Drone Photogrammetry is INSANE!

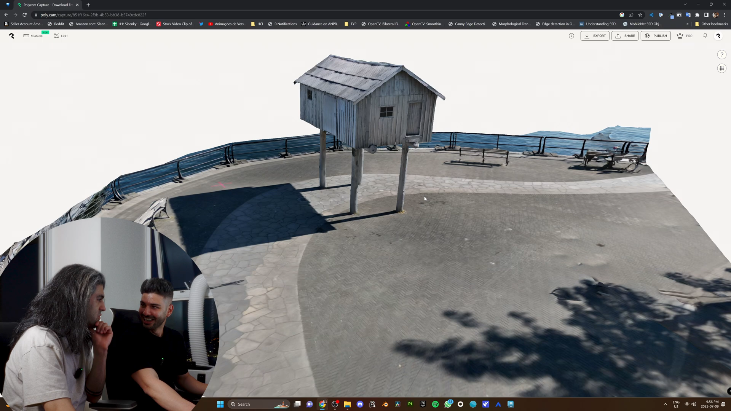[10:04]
Why do you assume Polycam is a he? Do you want to...
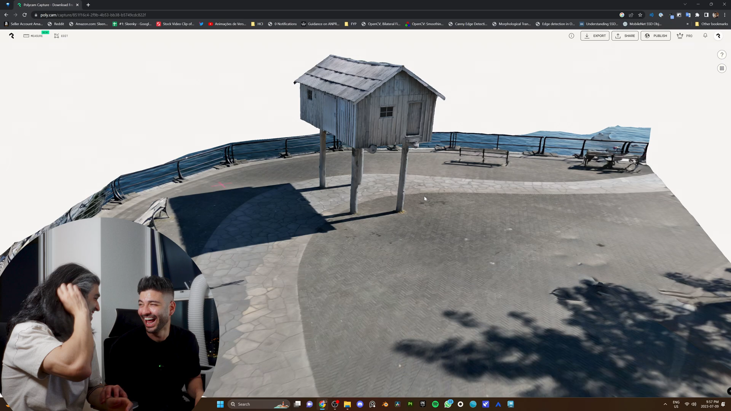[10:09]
Dude, this is so good! Look at the floor!
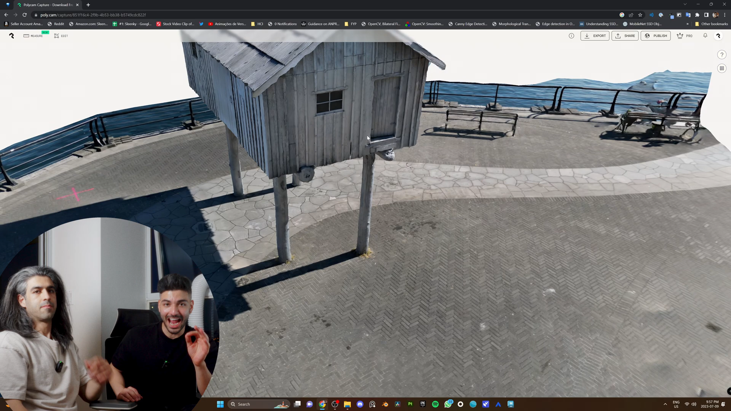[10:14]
We didn't care at all about going different radiuses, different heights. Just one orbit.
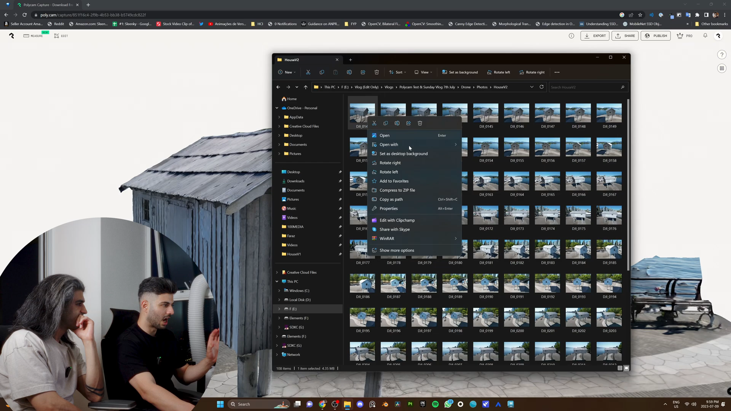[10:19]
I did do a few close-ups. Not for the whole house. You see, when I reached my orbit, I just did a few more close-ups.
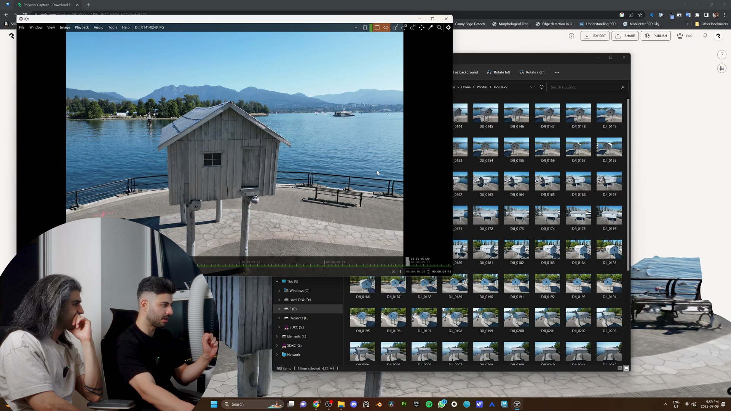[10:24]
And I went down like that. That's it. We've tried Nerfs and they turned out great. The only issue with Nerfs is that they are volumetric. What you're going to get in Unreal Engine is not an editable mesh. With Polycam photogrammetry or RealityScan,
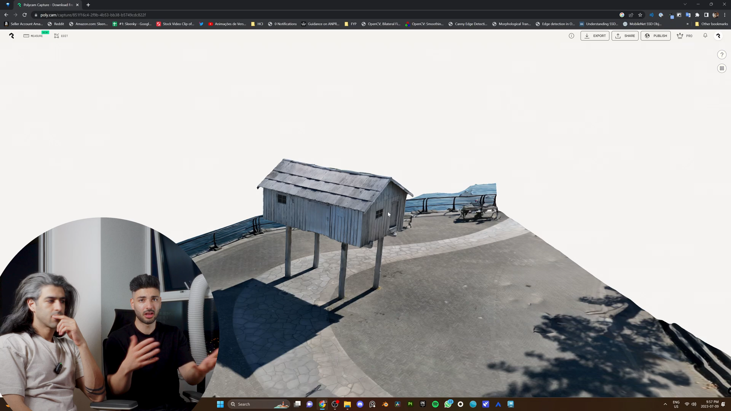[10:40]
depending on what software you use, you have editable meshes. You have polygons you can play with. And that gives you a lot more flexibility. So, we have the option to edit this, by the way. And we have the option to measure it.
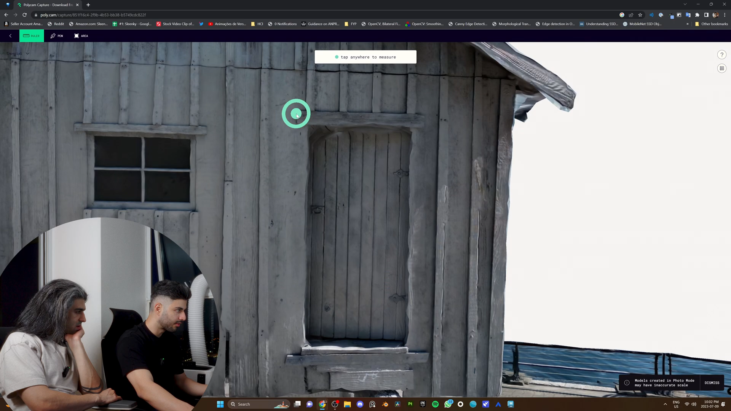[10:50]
From the top here to down here. Wow! Five inches. Wow! I just want to test out crop. And just crop out the artifacts here. See how that looks. Apply.
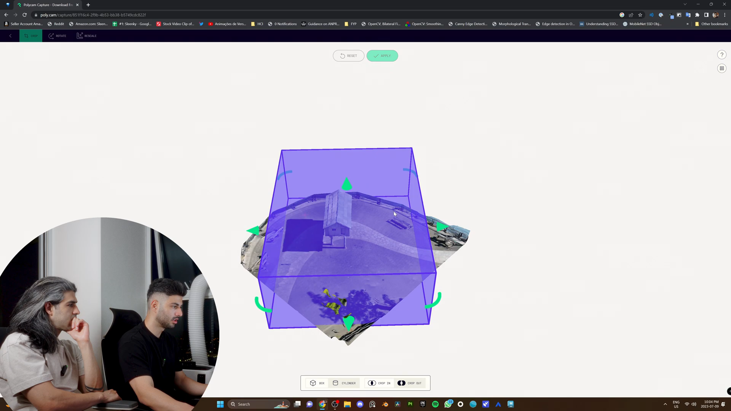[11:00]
Wow! This is great. Or maybe you want the house, but maybe a little bit. So, with the house.